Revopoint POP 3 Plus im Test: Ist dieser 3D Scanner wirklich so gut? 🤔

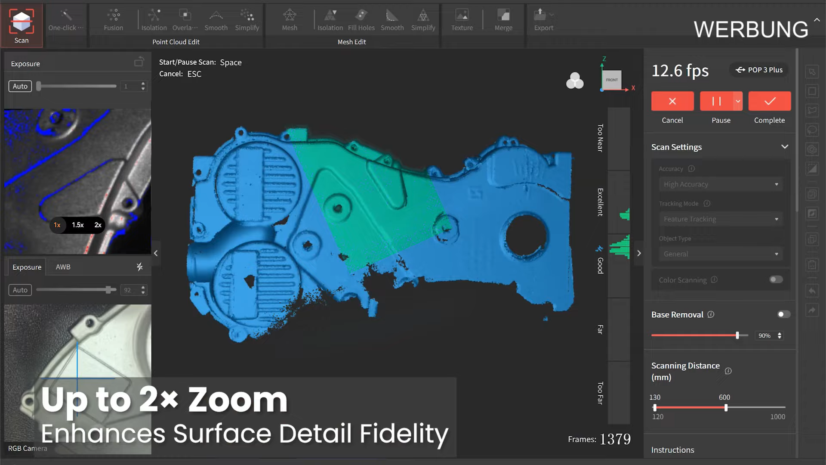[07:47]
1,5-fachen oder zweifachen Zoom das strukturierte Licht des Scanners fokussiert.
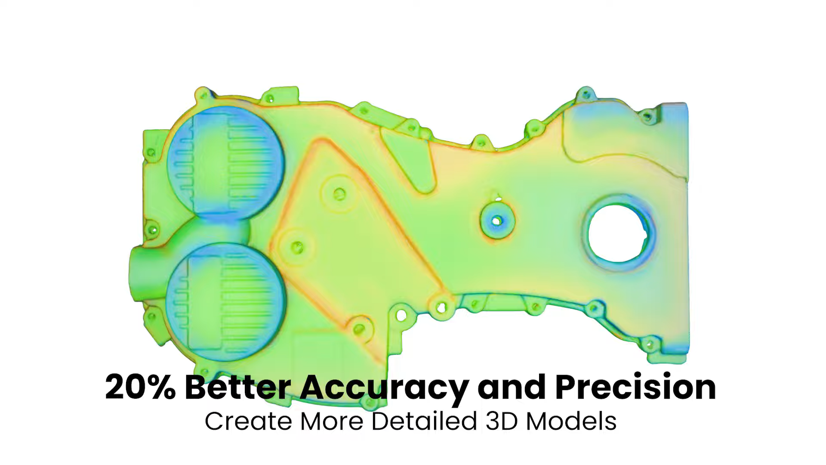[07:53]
Ja, und dann kommen wir natürlich zu dem Highlight hier mit den Markern.
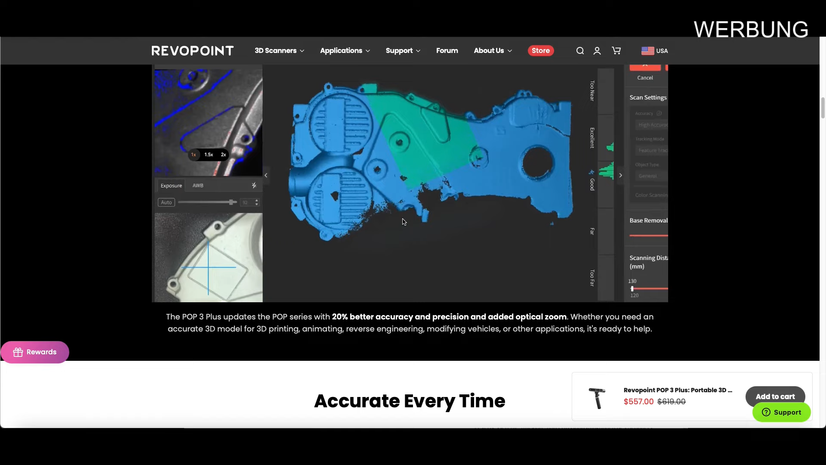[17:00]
Ja, das ist mit zweifach Zoom. Und. Hier den Unterschied.
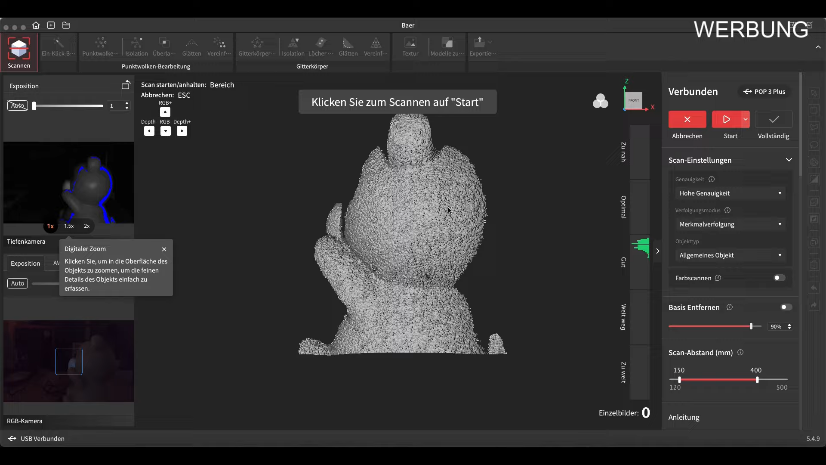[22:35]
Und hier tun wir jetzt einfach mal ganz kurz besprechen, was wir hier wiederfinden. Ja, wie gesagt, das ist auch für mich neu. Das ist die neue RevoScan 5. Hier kann man scannen.
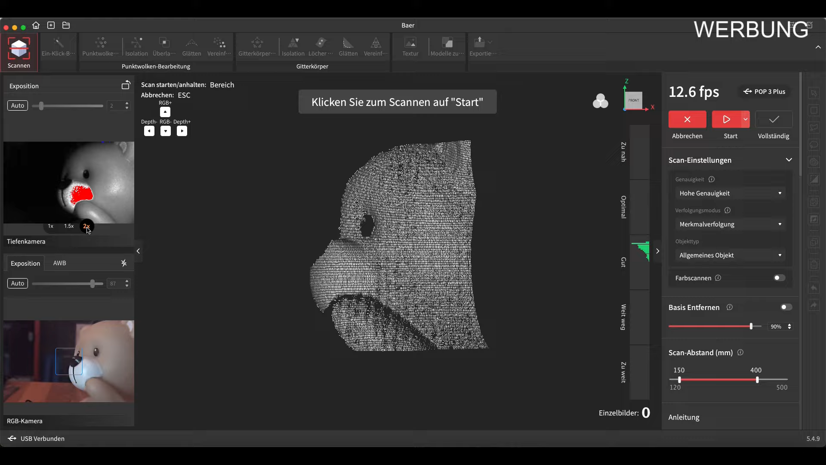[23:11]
Und ihr seht, da kommen schon mehr Details in Frage. Gut.
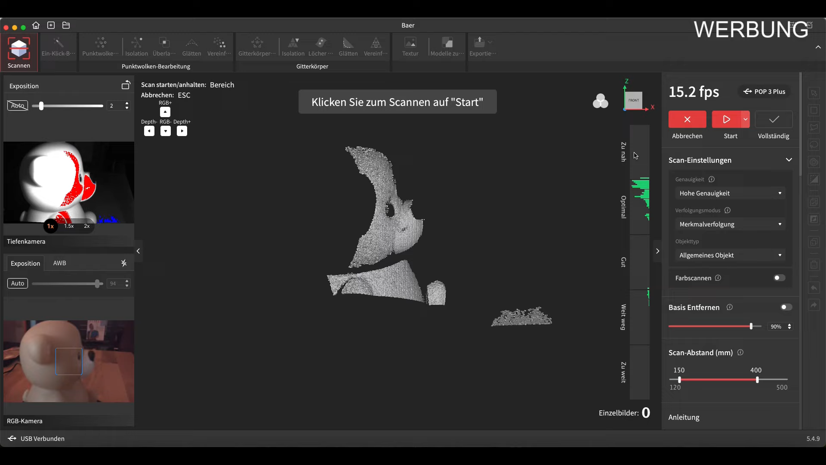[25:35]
Ja, also sollte hier zwischen optimal und einfach mal gut wählen. Ja, ich möchte natürlich hier versuchen, so viel wie möglich von meinem Bär mitzunehmen. Dann brauche ich weniger, um das dann zu kippen. Gut, das sind so meine Erfahrungen.
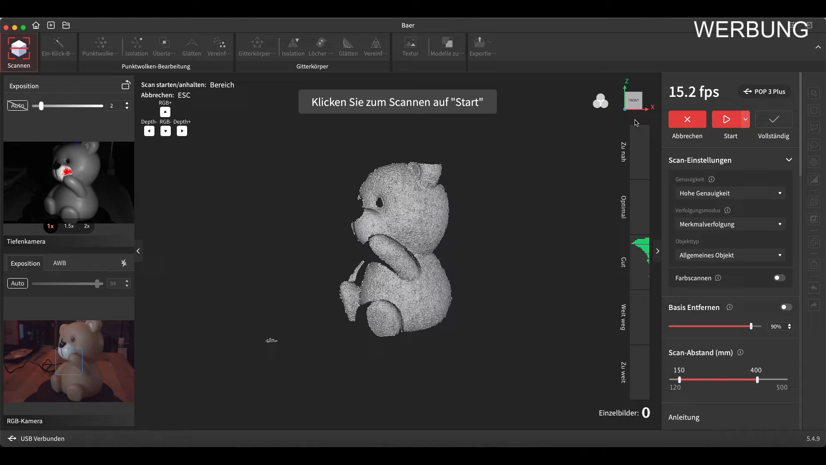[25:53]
Was haben wir denn noch? Wir können jetzt hier starten. Ja, dann haben wir hier die Scan-Einstellung, hohe Genauigkeit.
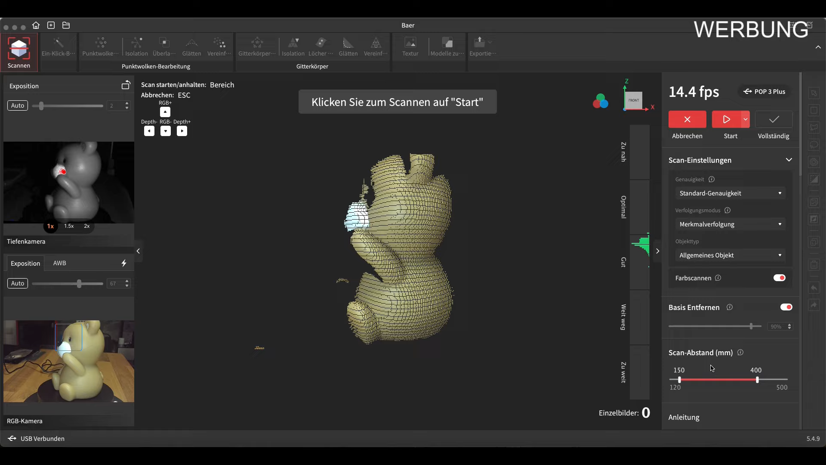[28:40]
So, jetzt wollen wir einfach mal anfangen zu scannen und schauen uns einfach mal an, was hier passiert. Ja, hier sehen wir schon in grün die Wolken. Das ist alles schon das, was er aufnimmt.
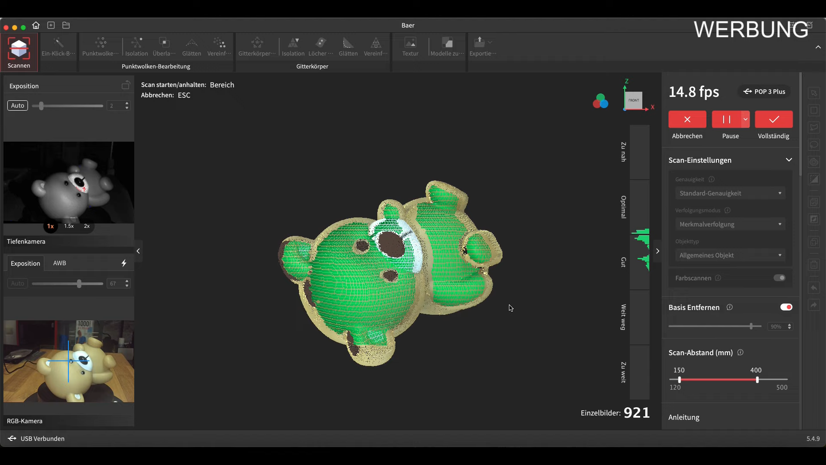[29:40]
Also das geht mal schnell. Meistens wird er erstmal rot und sucht. Aber hier seht ihr, macht er hier einwandfrei. Und wie gesagt, das ist ein leichtes Modell. Jetzt mache ich mal Folgendes. Ich mache mal ein bisschen Kreidespray drauf auf die Nase, ja, dann zeigt er uns das auch an.
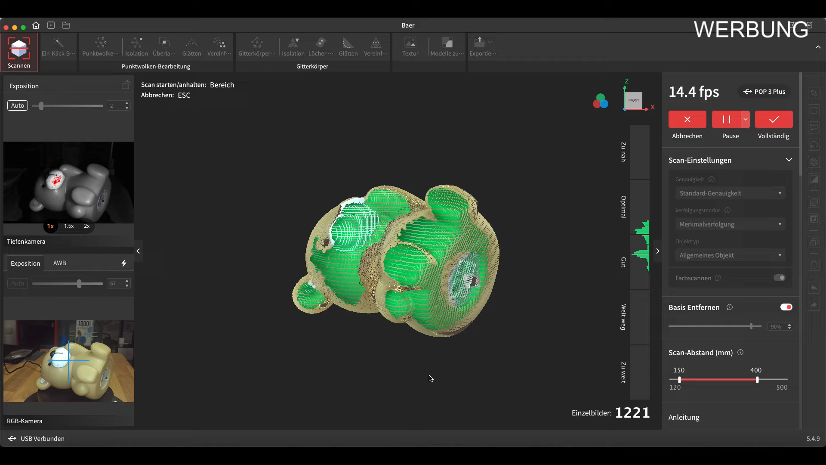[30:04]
Auch das hier macht er jetzt den Boden wunderbar. Natürlich könnte ich jetzt hier ihm sagen, schließen,
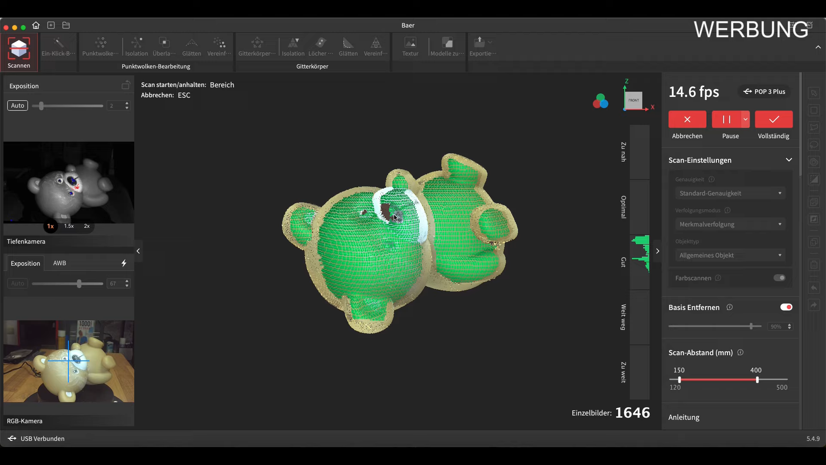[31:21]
Ja, die werden grün. Hier findet er das noch nicht so wirklich, aber die Augen hat er auch, ja. Also, das hat schon mal funktioniert. Da werde ich jetzt hier oben noch mal ein bisschen die Nase pudern und hoffe, dann klappt das auch.
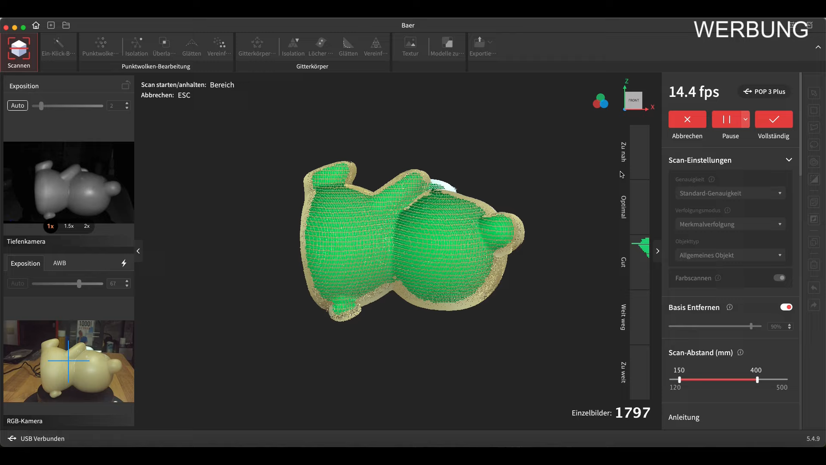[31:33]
Da muss man nicht so das teure Spray hernehmen.
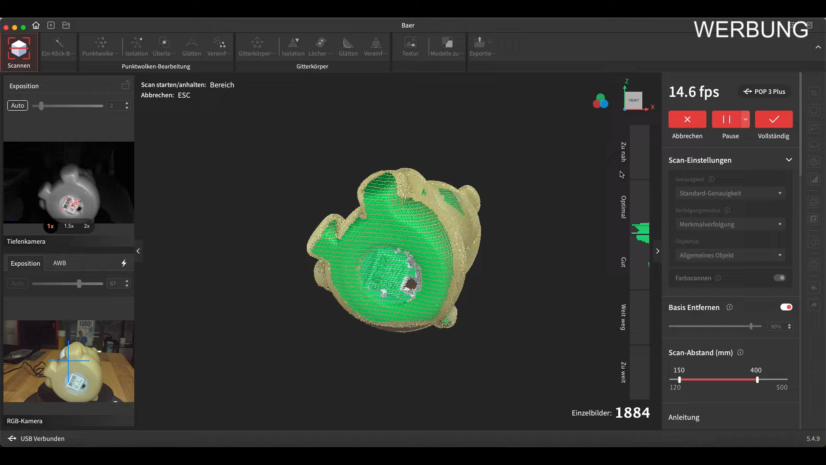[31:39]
So, ich habe hier auch mal ein bisschen rumgespielt, noch mal mit Einfach- und Zweifach-Zoom. Ja, hier seht ihr das. Das ist mal extra so drinne. Und ich finde, auch jetzt hier, seht man schön, mit der gepuderten Nase hat es einwandfrei funktioniert.
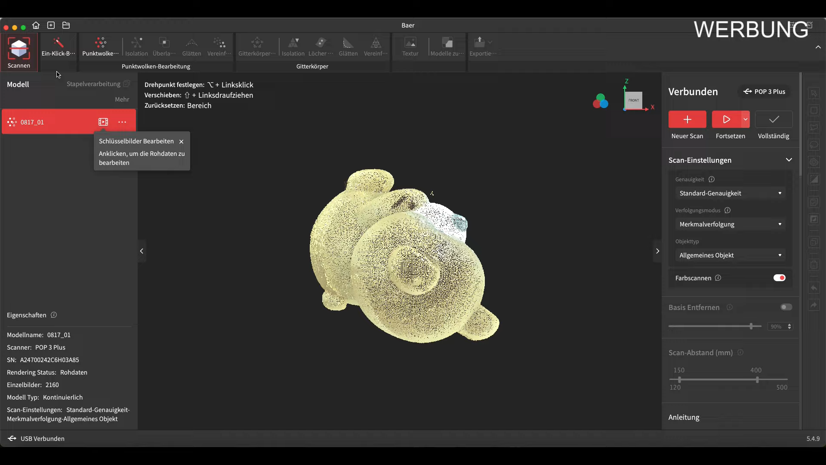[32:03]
angezeigt. So, und hier öffnen sich jetzt praktisch die oberen Reiter. Ja. Wir sehen das hier soweit, sieht das gar nicht so schlecht aus.
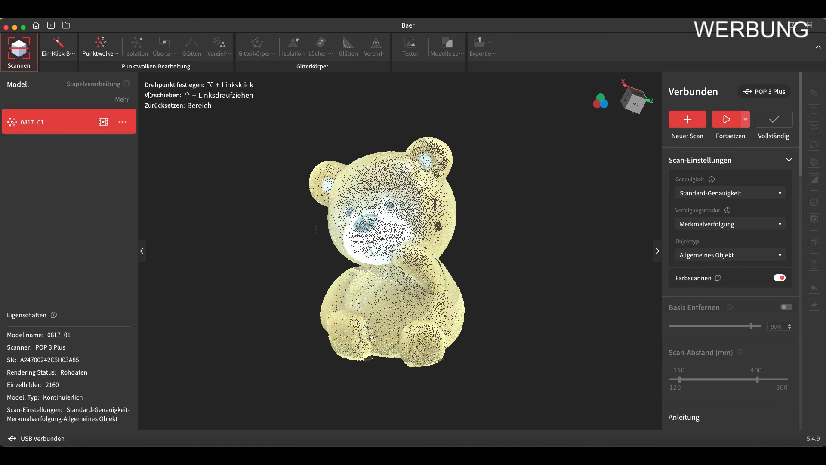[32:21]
Und jetzt sage ich Ihnen, man kann hier mit einem Klick machen oder Punktewolke, ja, Verschmelzung. Jetzt sagen wir hier mal mit einem Klick, was da passiert. Hier sehen wir das Rendering. Er macht die Rohdaten verschmolzen, Gitterkörper texturiert. Ja, also da geht er dann nach und nach jetzt durch wahrscheinlich. Hier sehen wir das nochmal ein Klickbearbeitung, Punktwolkenverschmelzung und Gitterkörper erstellen, Standard, Texturierung, Farbbild.
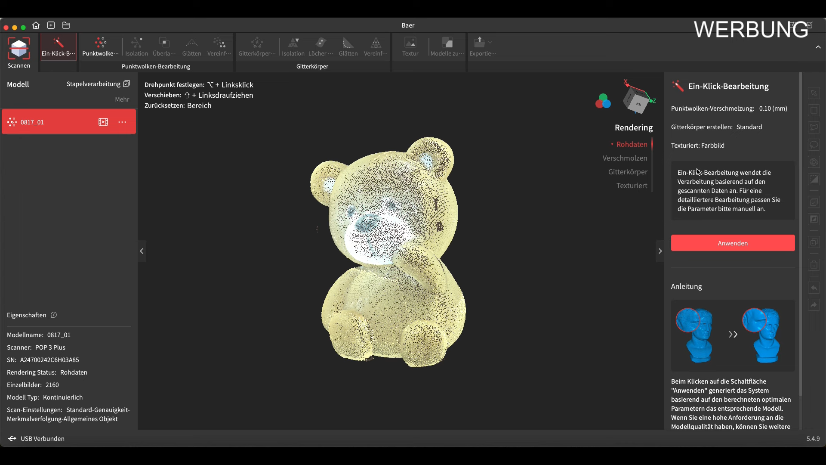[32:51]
Ja, ein Klickbearbeitung, Anwendung, Parameter bitte manuell an. Man kann das, wie gesagt, jetzt auch manuell machen. Jetzt gucken wir mal, was er da bei der automatischen macht. Es dürfte ja hier überhaupt kein Problem sein.